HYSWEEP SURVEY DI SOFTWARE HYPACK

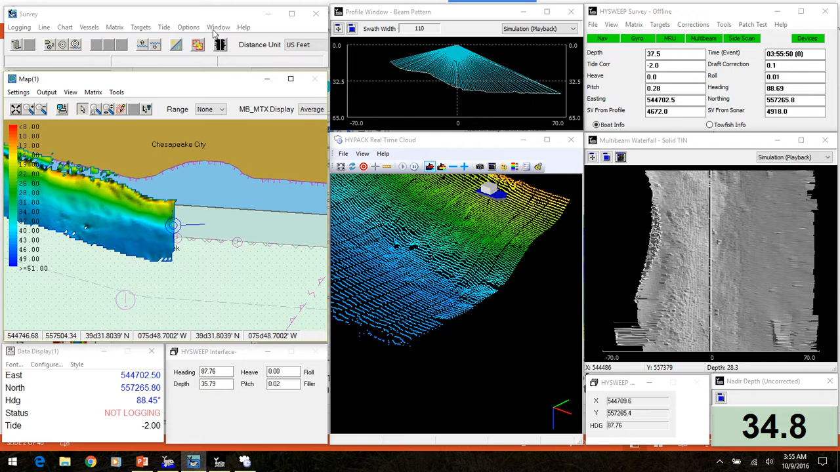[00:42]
Or we could also look at the standard deviation per depth per cell or the number of samples per cell. The user can open multiple map windows. And turn different background files on and off in each one.